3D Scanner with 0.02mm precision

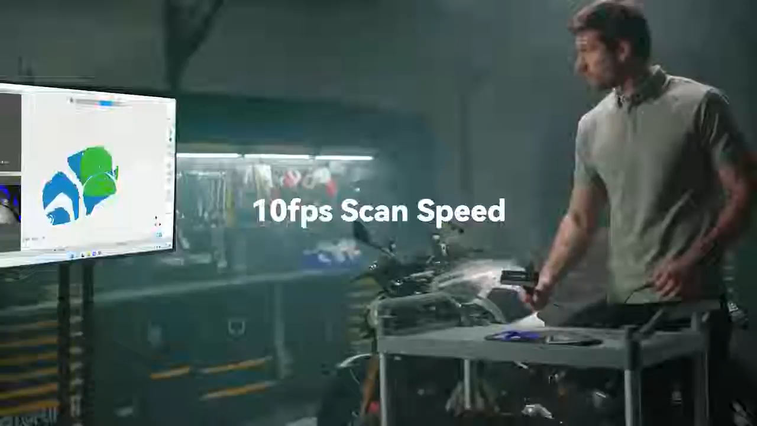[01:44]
With a 10 frames per second scan speed, no second is wasted. Revopoint Mini provides key functions for product quality inspection and reverse engineering.